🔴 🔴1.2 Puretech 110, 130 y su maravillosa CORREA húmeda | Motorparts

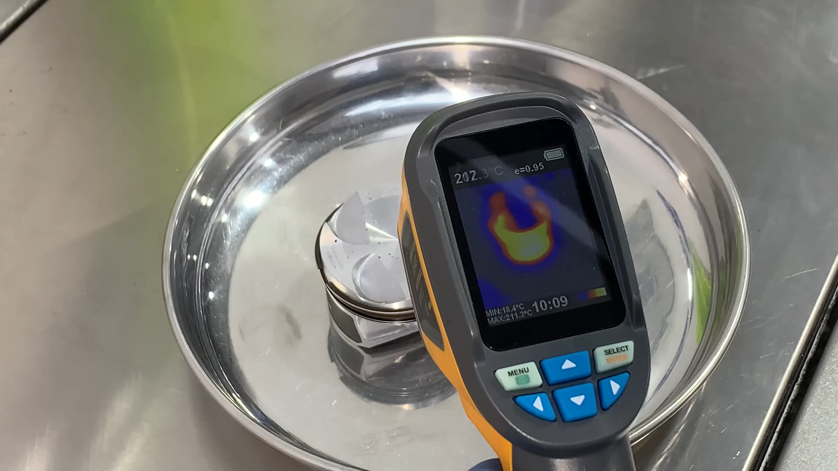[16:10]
Hemos sobrepasado los 210 grados, que por tanto es suficiente para poder notar una diferencia sustancial en el diámetro que hemos visto antes.